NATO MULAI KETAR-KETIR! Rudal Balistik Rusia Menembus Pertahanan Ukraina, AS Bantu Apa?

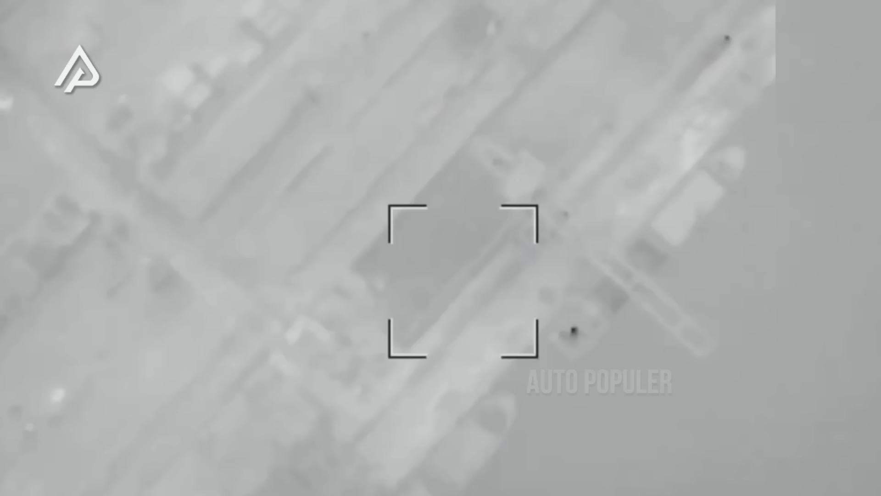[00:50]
di mana rudal balistik jarak pendek milik Rusia mengenai
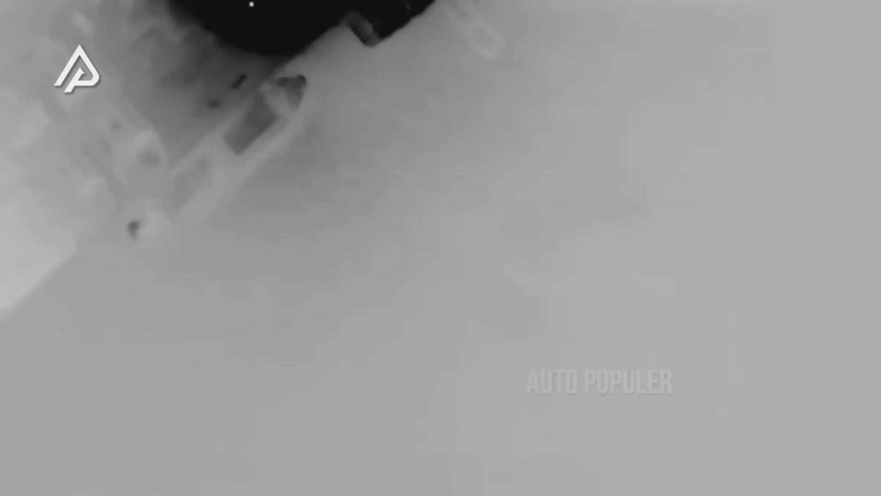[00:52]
kapal pengangkut saat berlabuh di pelabuhan Yusni yang terletak sekitar 30 km di timur Odessa.
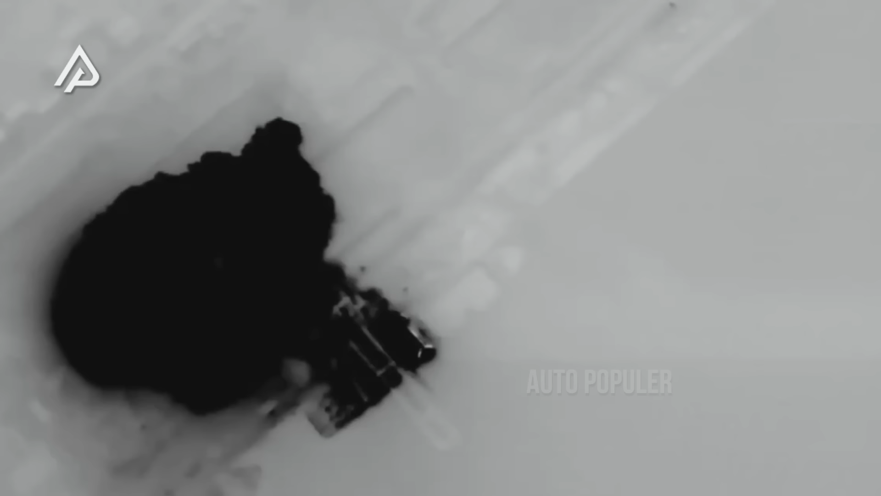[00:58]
Pihak Rusia mengklaim kapal tersebut diserang pada saat melakukan pembongkaran.
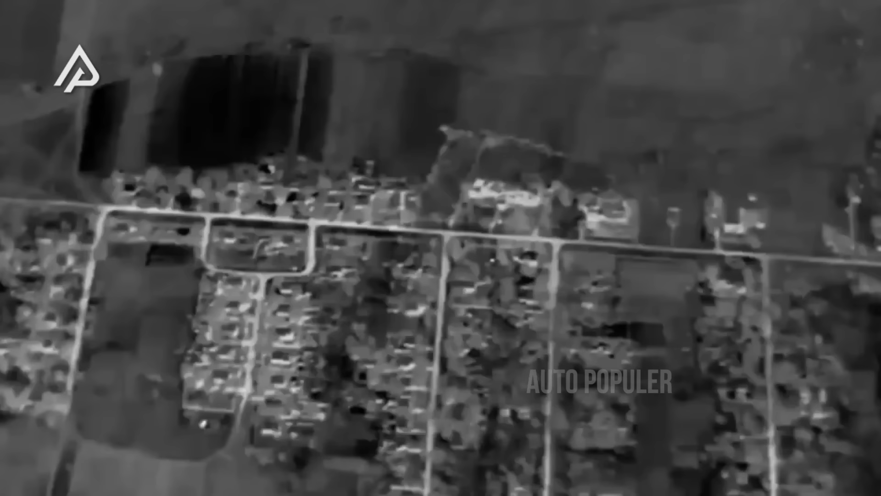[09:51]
Dari video yang telah disebar oleh Menteri Pertahanan Rusia,
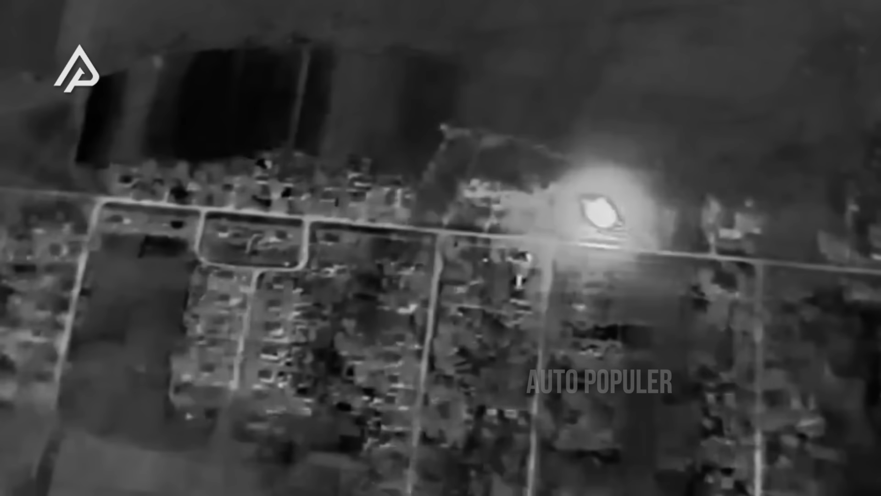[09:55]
dapat dilihat bagaimana daya ledak dari glide bomb milik Rusia yang menghantam beberapa wilayah Ukraina.